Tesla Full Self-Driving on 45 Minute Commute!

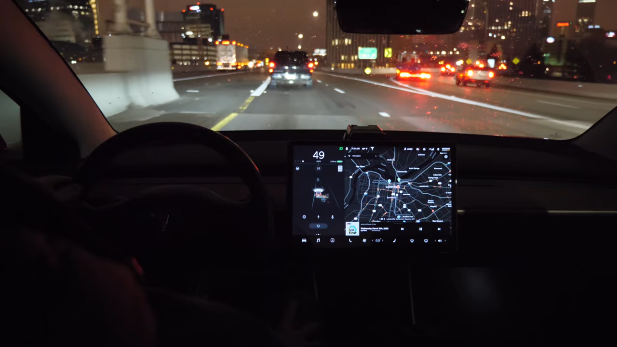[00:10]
I want to do this video so you can ride along with me and just see kind of how Autopilot reacts in certain situations in 2020. This was filmed one of my last commutes before quarantine started, so I thought this was a good day to do it because it's kind of dark outside. It's early in the morning and it's raining a little bit. I remember my last video that I did was featuring Autopilot when I talked about Autopilot versus OpenPilot. I got a lot of questions about how Autopilot does in dark situations at night and in the rain, especially on my 45-minute commute where I use Autopilot most of the drive. For you to tell if Autopilot is enabled, right now it's not enabled, but you can see on the screen here I just enabled it right there.
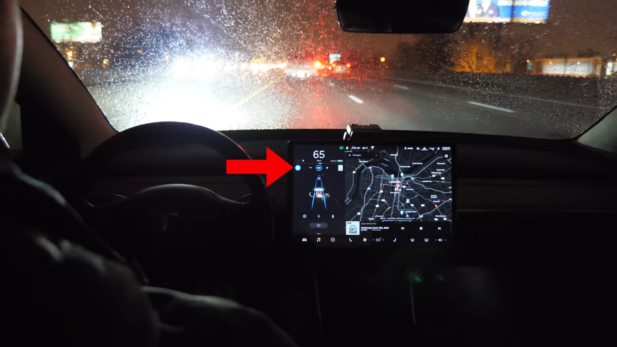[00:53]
And the way you can tell Autopilot is enabled by looking at that blue steering wheel icon. And here you can see it turns blue and when that icon is blue that means Autopilot is enabled and it's in control of the car. So that way, you know throughout this video, you can see when Autopilot is turned on or off. So Autopilot is turned on and we're driving through the rain. I'm in the left-hand lane because I set this speed to a little bit over the speed limit just so I can show you what the automatic lane changes, how those work upcoming in just a few minutes because this will have to automatically cross over four lanes of traffic by itself. And we'll see how that does.